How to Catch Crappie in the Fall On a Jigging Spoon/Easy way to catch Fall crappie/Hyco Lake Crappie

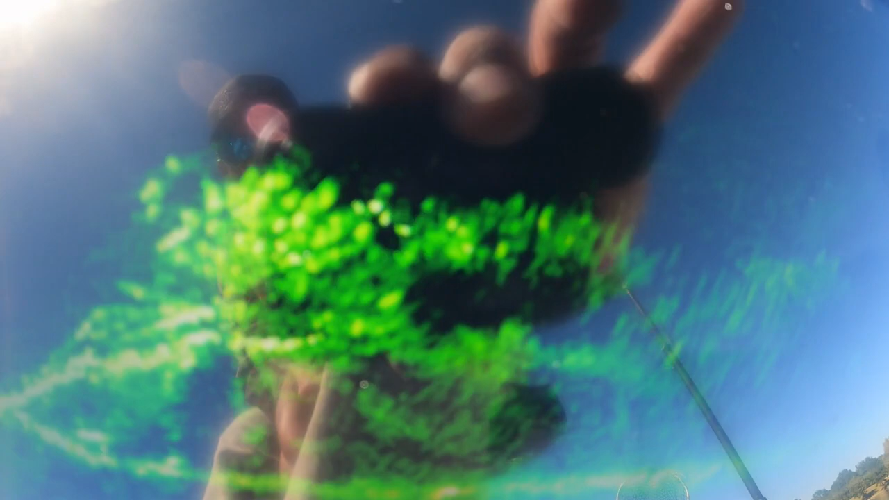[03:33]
crappy are out on this hump right there now
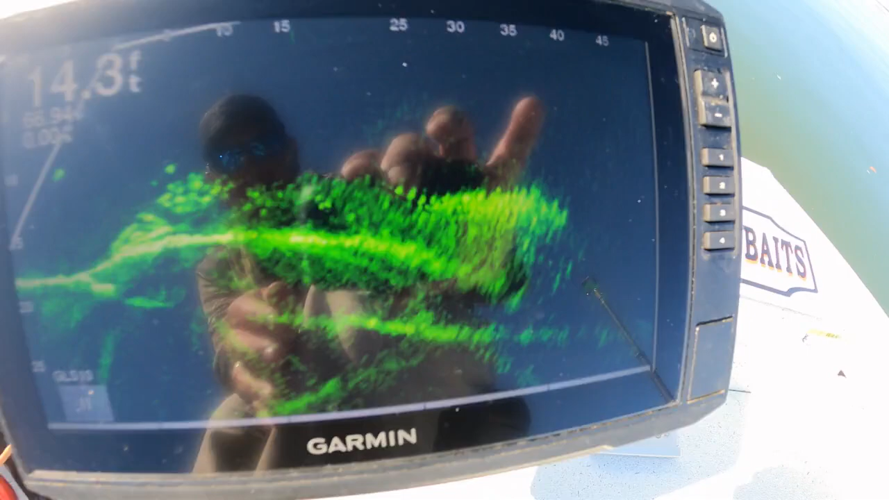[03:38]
On screen: depth 14.3 ft
i'm going to zoom it in just a little bit uh let's zoom it in to about 35 feet and
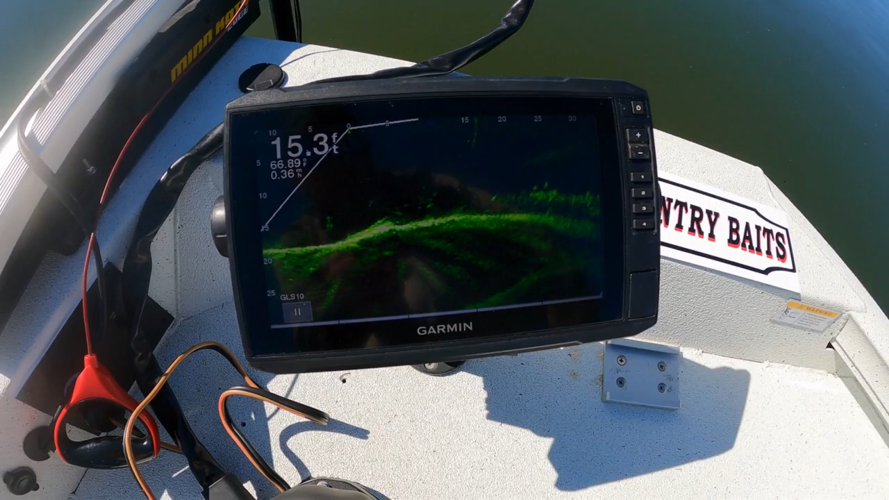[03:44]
On screen: depth 15.3 ft
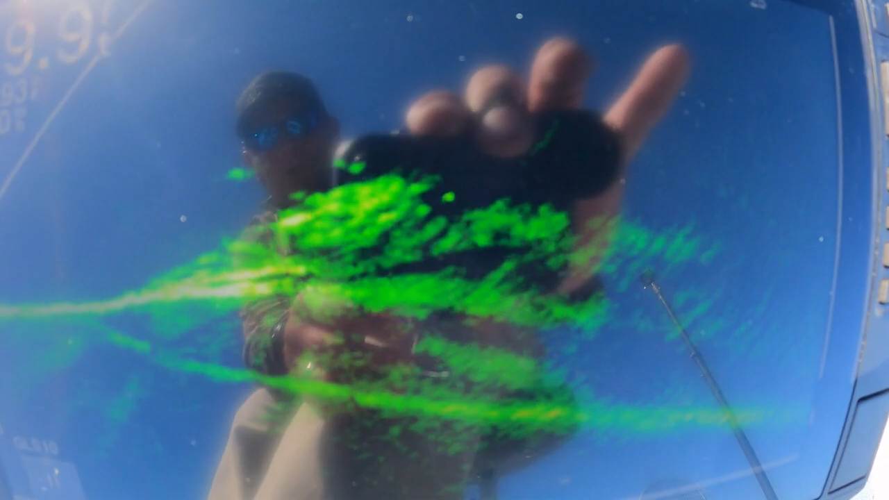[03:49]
i'm going to get right back over them boom
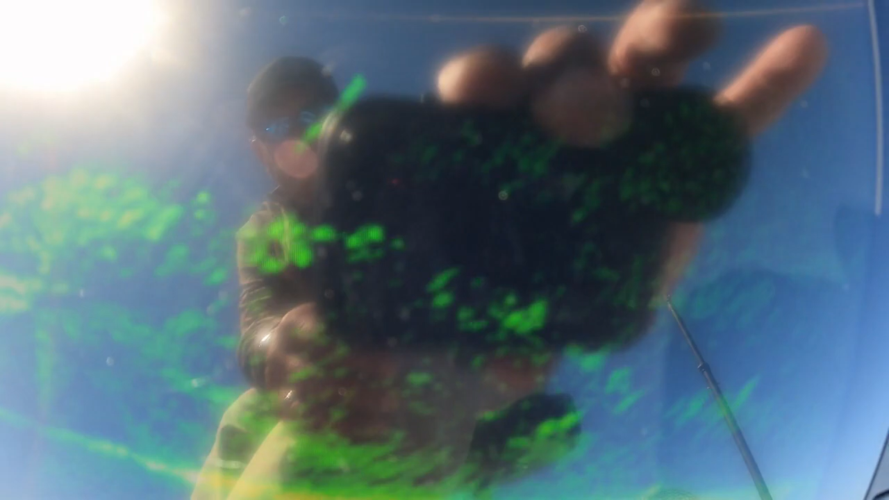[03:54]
and i'm just moving the live scope back and forth you can see all of those crappy uh stacked on top of
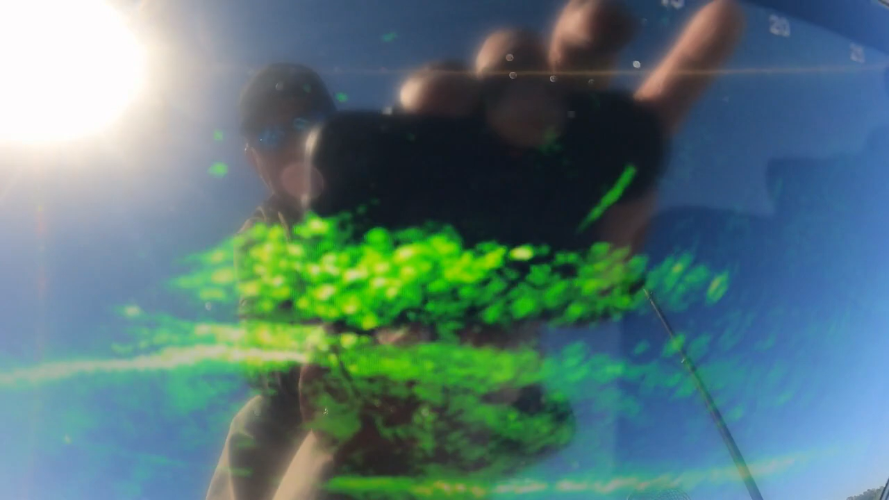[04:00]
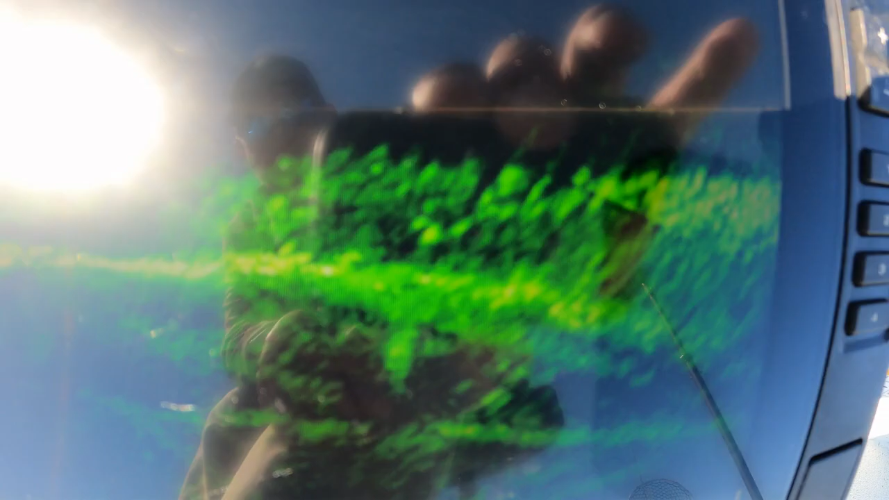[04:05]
this hump so you would think there's probably i would say 500 crappy here and that's probably a